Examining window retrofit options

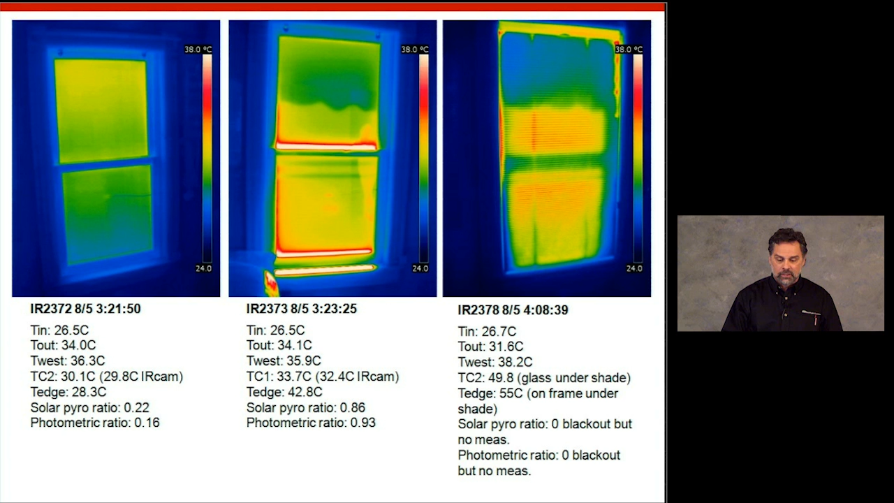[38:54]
On the right, you can see that with the double-pane low-E sashes, I'm getting pretty significant temperatures trapped behind that insulated cellular shade. This is actually the same data.
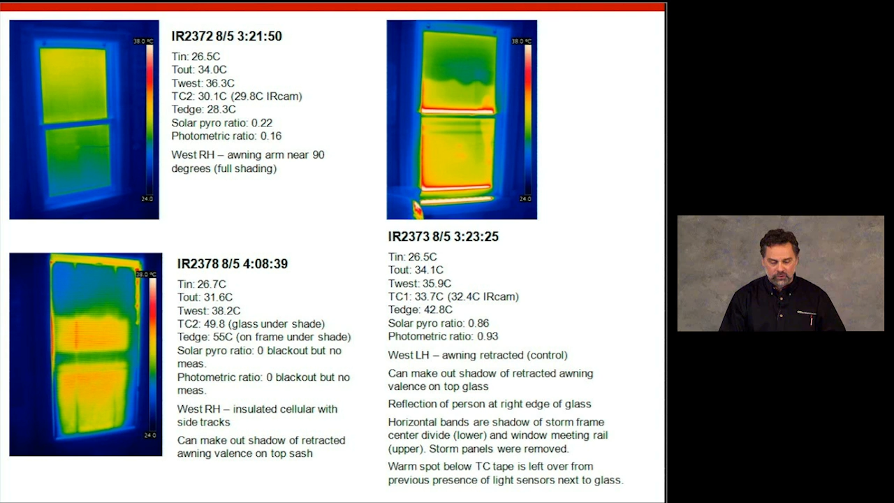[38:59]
I'm sorry I have both these in here, but what I want to do is move on to this slide. Now, this slide shows the control in the middle, which, I'm sorry, on the left, what we see here is the unshaded single-pane clear window. And what's interesting about this is that that single-pane window on the field of the window, since that window has no coatings on it, it's just single-pane clear, the energy is passing pretty much through the window,
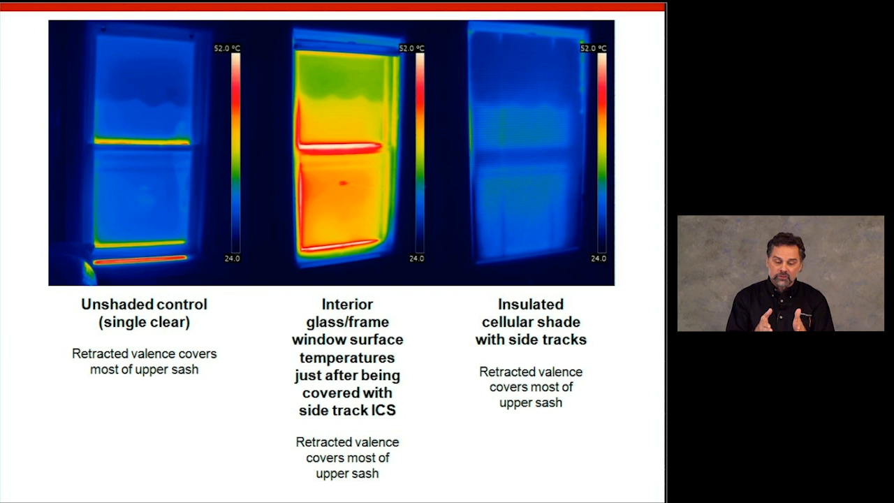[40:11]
On screen: scale top 52.0°C, scale bottom 24.0°C
But the image in the center shows what happens right after we've raised that insulated cellular shade. So we get quite high temperatures because even with single-pane clear glass, we're getting a lot of energy trapped between the insulated cellular shade, which is doing its good job, and the window. We've got energy that's getting caught in between there. That's a good segue to this slide.
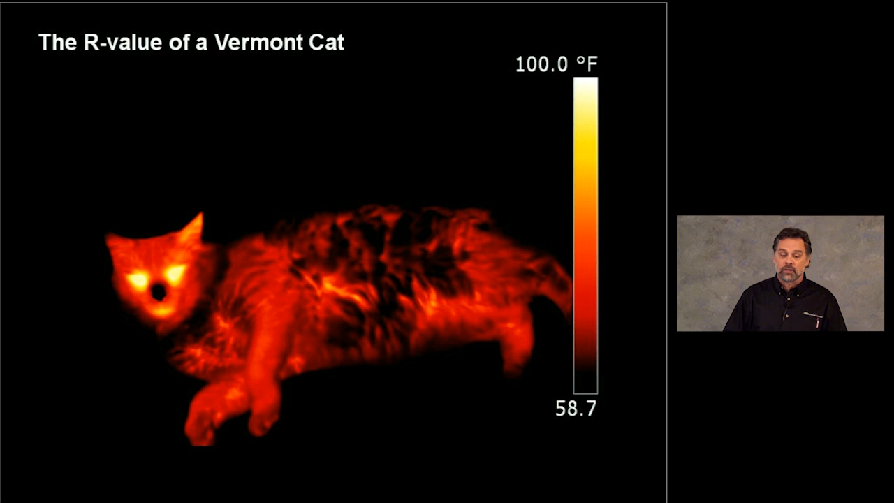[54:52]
On screen: scale top 100.0°F
And my older daughter, who's 13, said, and she knows I don't particularly care for cats, she said, oh, Daddy, we know that when you see the cat anytime, it always looks red to you. So, such is the value of infrared images of cats.